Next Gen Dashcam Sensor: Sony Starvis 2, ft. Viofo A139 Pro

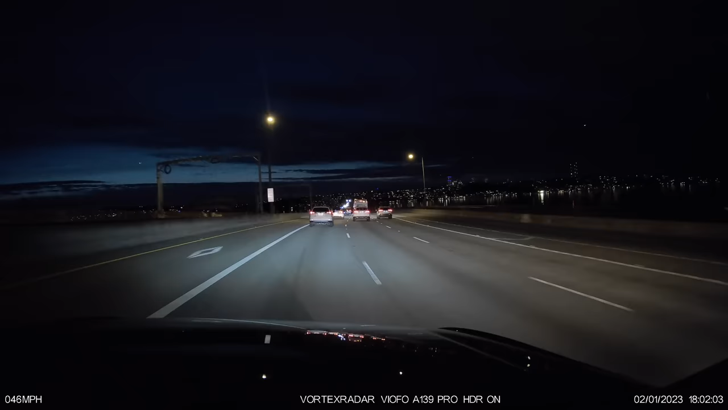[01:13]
And this is going to give us a good idea as far as what we can expect regarding the improvements here with not only the A139 Pro,
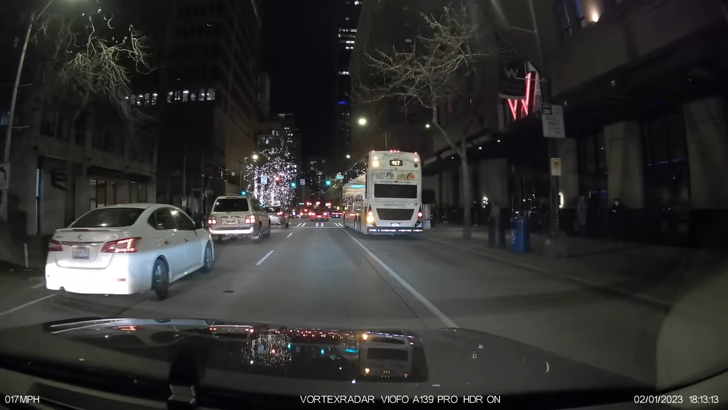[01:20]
but also the new dash cams that are going to be coming out from many different manufacturers that should be released later on this year.
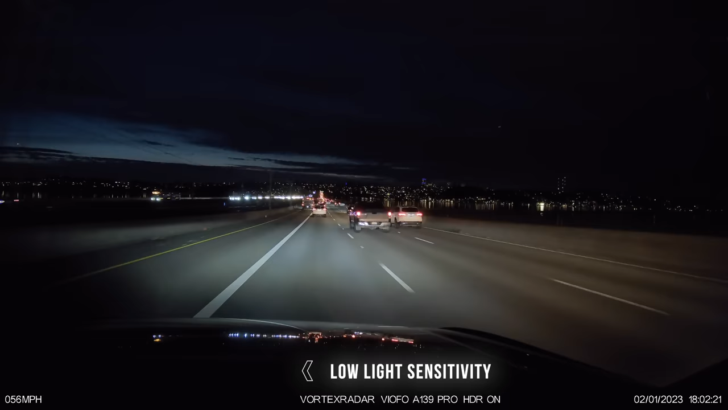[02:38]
Now, this improvement is definitely welcome because recording at night is very hard for a dash cam with such limited light. Trying to freeze action, especially when there's not much light is very difficult for any sensor.
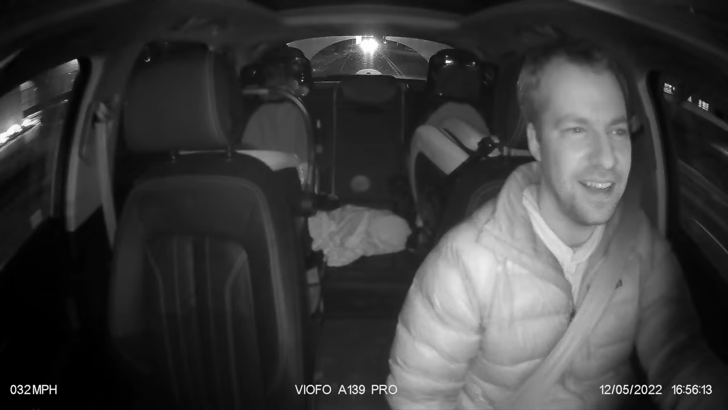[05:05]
A lot of interior facing dash cams actually have special infrared LEDs to help light up the inside of the cabin so that the dash cams can record at night.
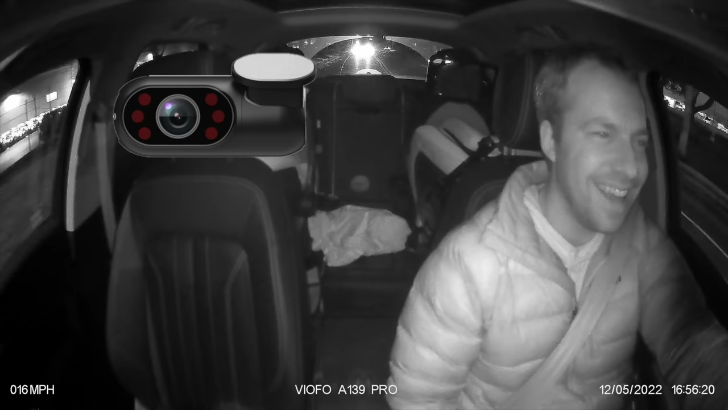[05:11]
Now, the VFO A139 Pro, it only uses the Sony Starvis 2 for the front dash cam.
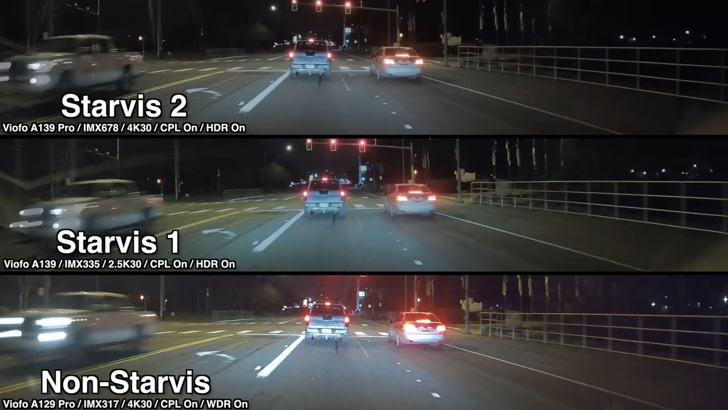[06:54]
like when your headlights, for example, are shining directly onto a reflective license plate in front of you.
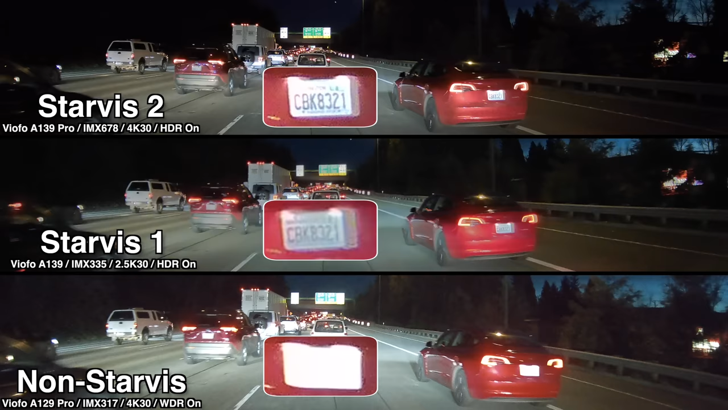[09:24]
Now, freeze framing license plate at night when there's motion is really tough, but even without the clear HDR being implemented, I'm still finding the Starvis 2 sensor to be doing a better job than the other dashcams. And so again, to have realistic expectations, we've got some nice improvements here with this new sensor, but it doesn't look like it fully eliminates the issues that we've been seeing with previous generation dashcams.